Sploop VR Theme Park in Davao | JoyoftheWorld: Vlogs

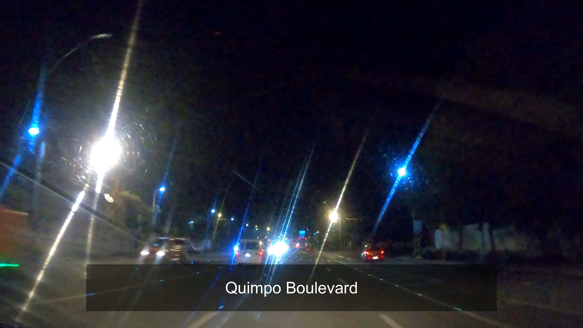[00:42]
And we are on a night road trip. And we are going towards the Splook! And this is the first VR Theme Park in Davao as well as in the whole of Mindanao.
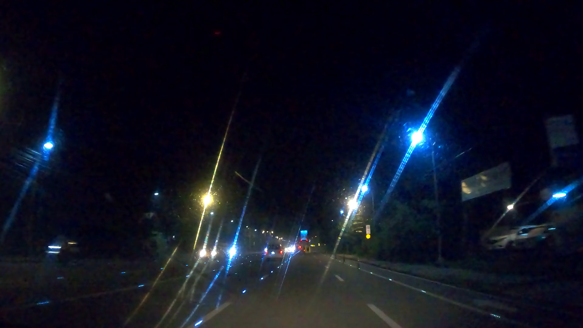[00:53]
And so, we are going there to experience what is it to be in a VR Theme Park and what are we going to see in there. So, I do hope that you are going to stay right here, watch this vlog, and of course, have fun! Also, if you are new to my channel, please do not hesitate to subscribe by clicking that red button. And also, click that notification bell so that you will always be updated with all of my channel activities. Thank you very much!
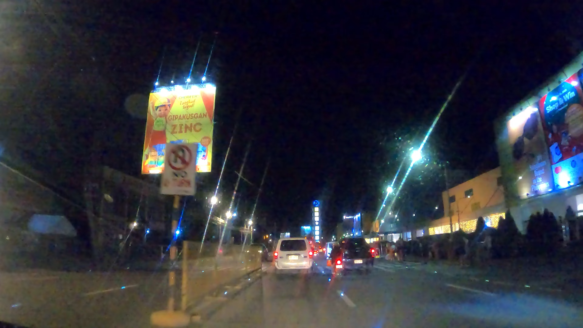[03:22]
And of course, we are going to enjoy at the Splook for the VR theme park in Davao. And this is the first also in the whole of Mindanao. And by the way, mga ka-joy, Splook is open every 11 a.m. until 9 p.m. And so, we are very excited to experience Splook! And one of our landmarks going towards Splook is the SM City Davao. And here is the SM City Davao Tower.
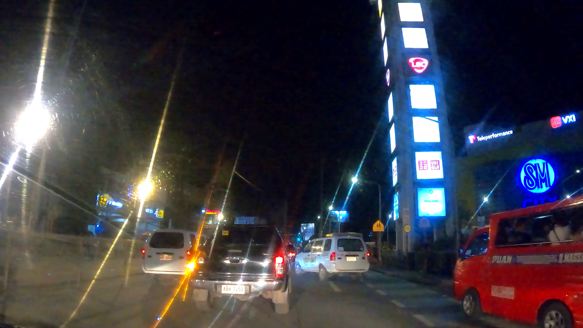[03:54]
And in a while, we are going to have a turn. Yes, we are going to turn right as we will be going towards Tulip Drive. And from there, we will be going towards the Splook, our destination for this day's video.
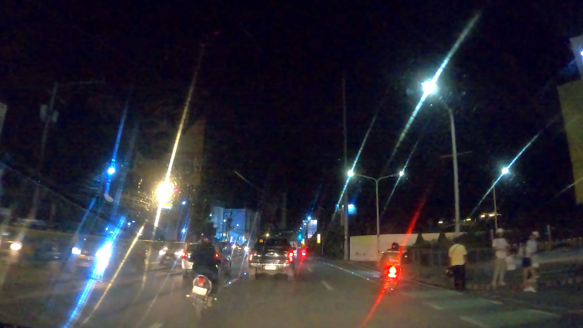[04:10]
And another landmark that we are going to remember at our left side, that is the Echomed. Yes, Echoland Medical Center. And from here, we are going to turn right and it is already the part of Tulip Drive. From here, we are going straight towards our destination. The Splook!
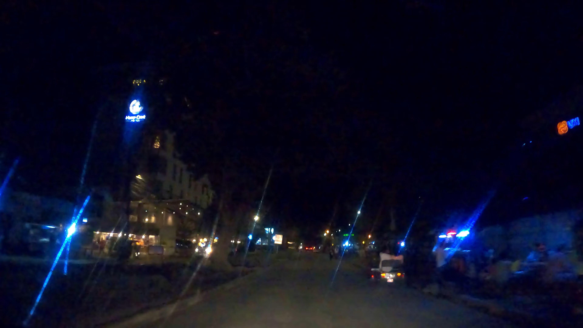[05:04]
Along Tulip Drive, you are going to see also the Home Crest at our left side.
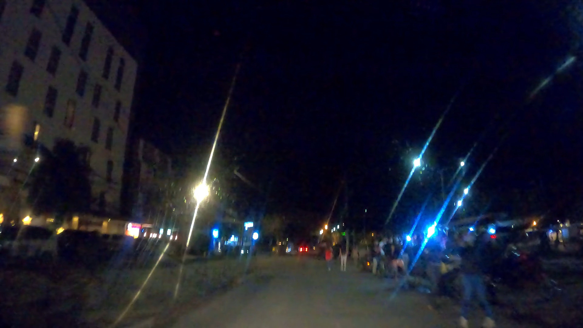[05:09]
And the exit of SM City Davao at our right side.
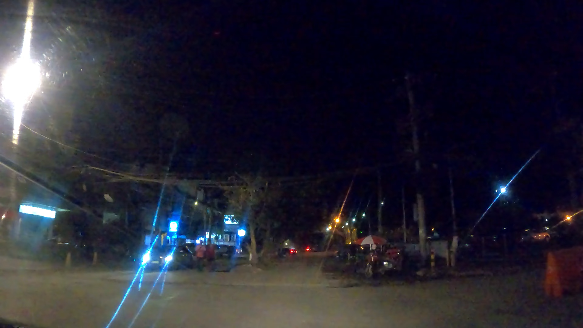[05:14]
But we are still going to move forward as we are going towards Splook. Another landmark to remember is the DeLong Test.